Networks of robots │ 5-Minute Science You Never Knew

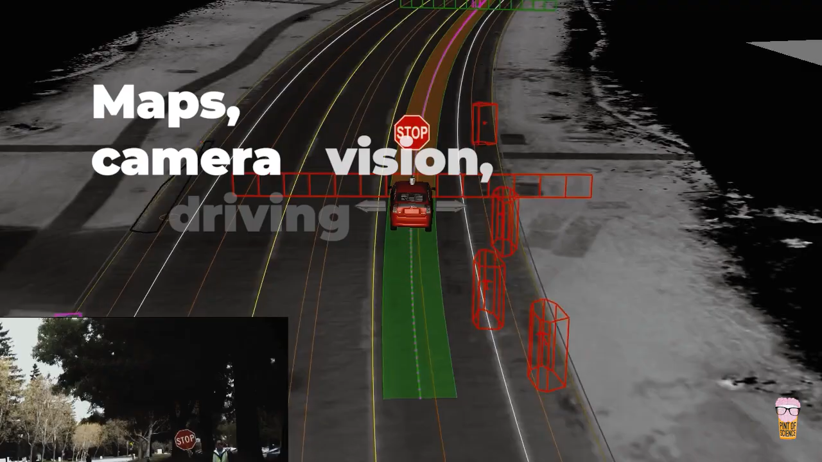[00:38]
It uses maps, camera vision and driving trajectory collected in the
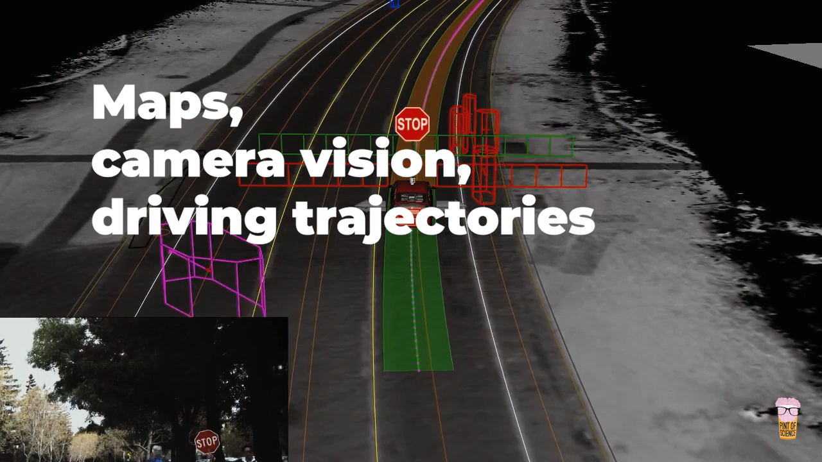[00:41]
cloud to know the precise location of the car and therefore navigate it on its own.